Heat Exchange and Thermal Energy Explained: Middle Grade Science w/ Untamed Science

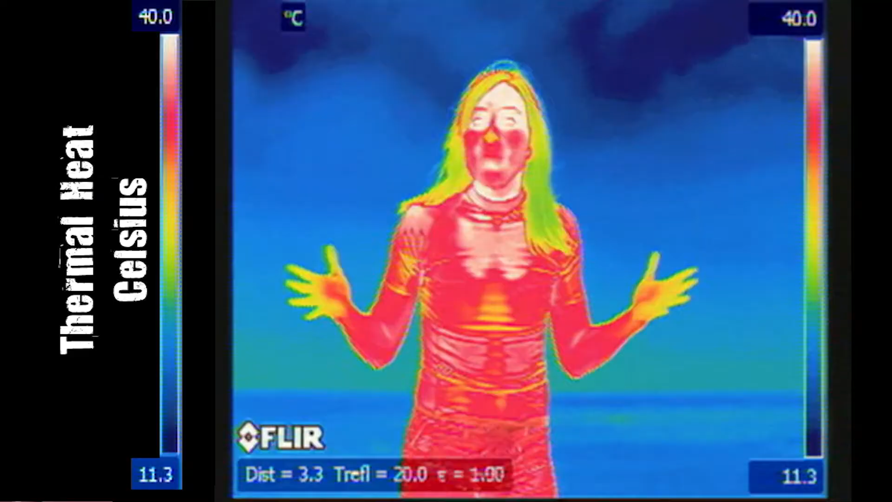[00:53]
On screen: scale top 40.0°C, scale bottom 11.3°C
So no, I haven't turned into an alien. You're just looking at some super cool technology that records my thermal image instead of my visible image.
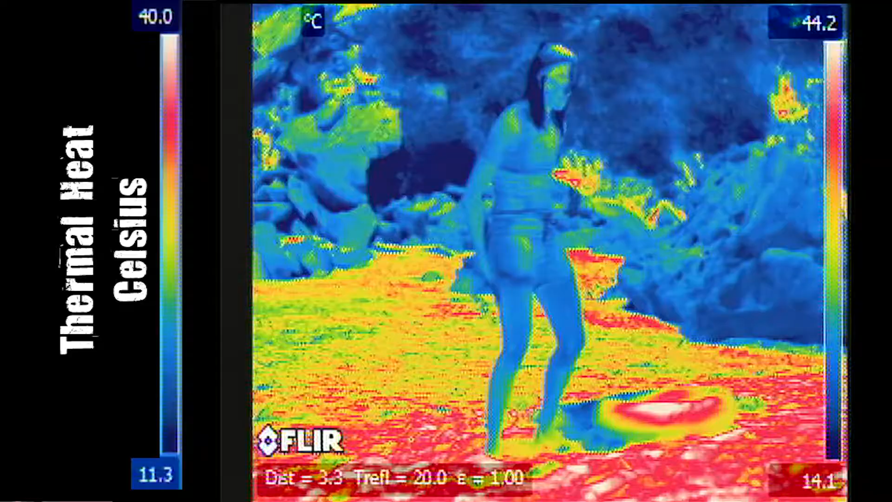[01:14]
On screen: scale top 44.2°C, scale bottom 14.1°C
Any guesses how hot it might be? No wonder! The tube is 45 degrees Celsius.
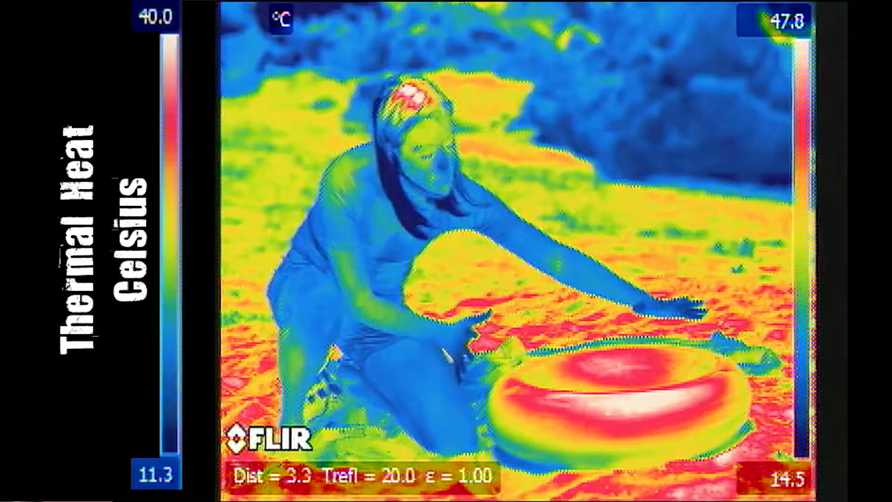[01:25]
The black surface absorbed the radiant heat from the sun. The heat was transferred by radiation from
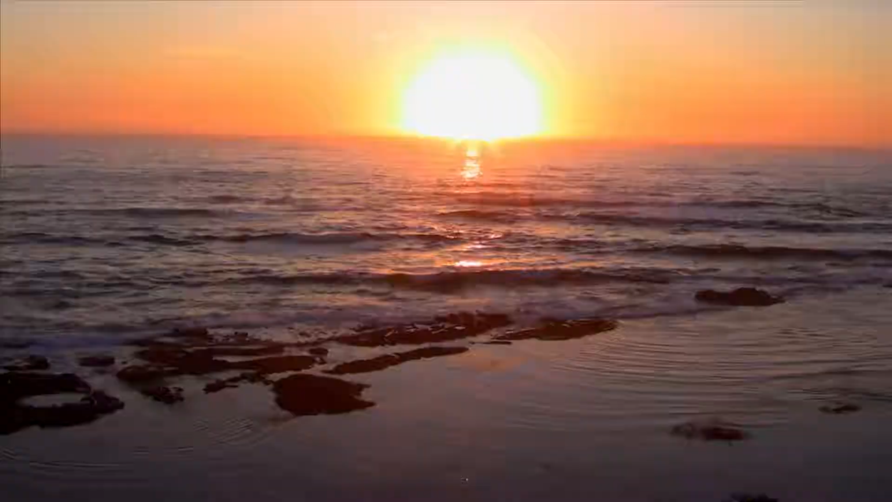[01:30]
the electromagnetic waves of the sun to the tube. See? No direct contact of matter.
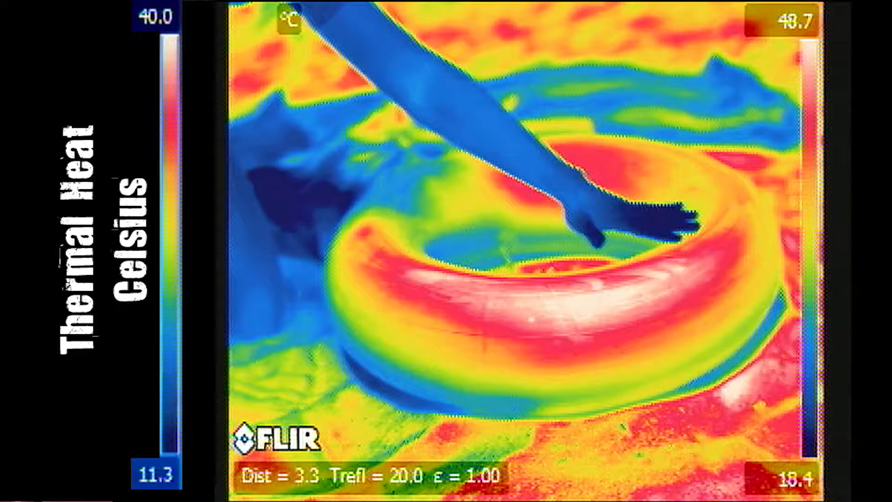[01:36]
This transfer of thermal energy is called heat.
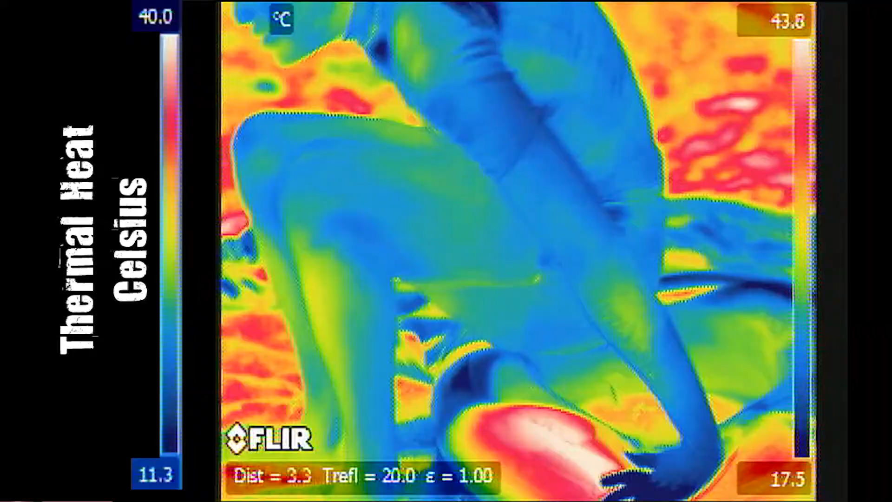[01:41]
Then when I sat on it, the tube transferred the heat to my legs. Ouch! Heat always flows from a hotter object, the inner tube, to a cooler object, my bu... Oh, my body.
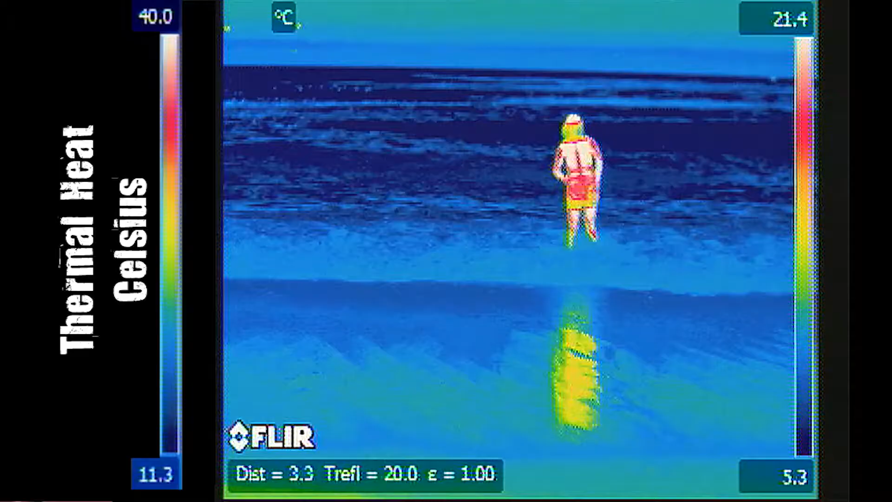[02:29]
Water conducts heat away from my body about 25 times more efficiently than the air.
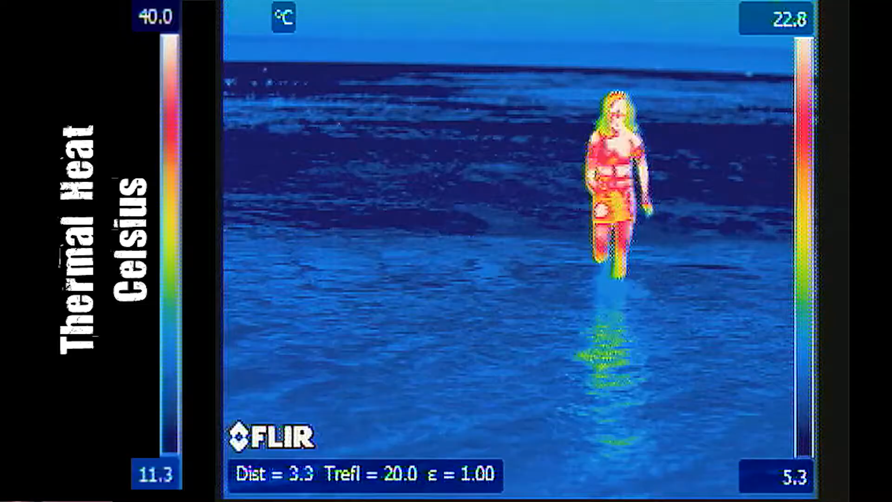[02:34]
That's why I feel so much colder in the water than I did when I was up on the beach.
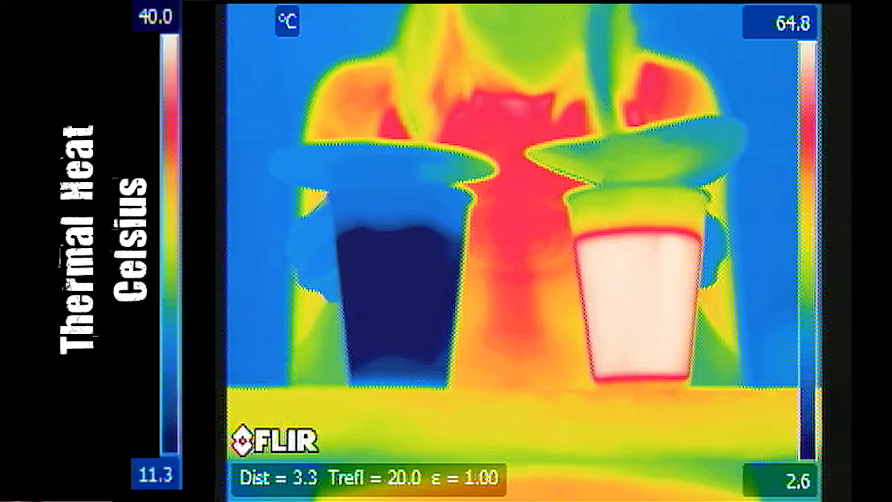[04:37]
If I hold a piece of paper over each cup, you can see the effects of convection transfer of heat.
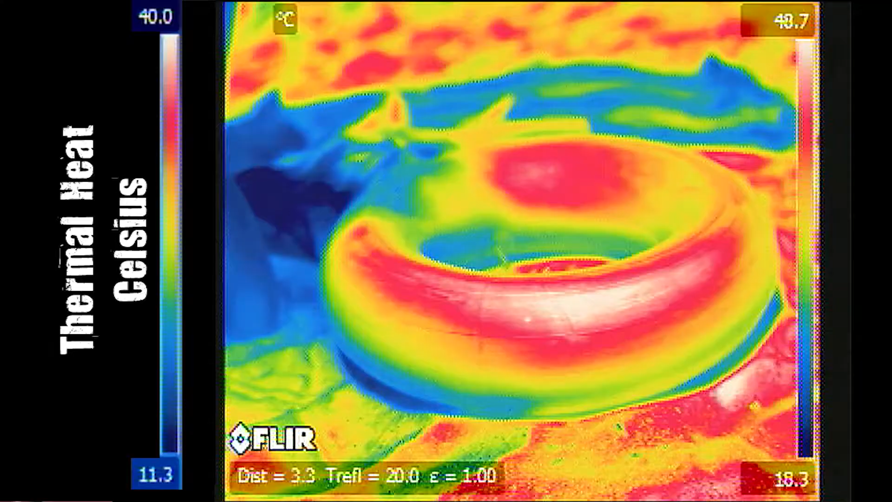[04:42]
So, by looking with our thermal camera, we can see the result of radiation transfer from the sun onto the tube, the conduction transfer from something touching the tube, and finally, the convection transfer from air moving away from the cups.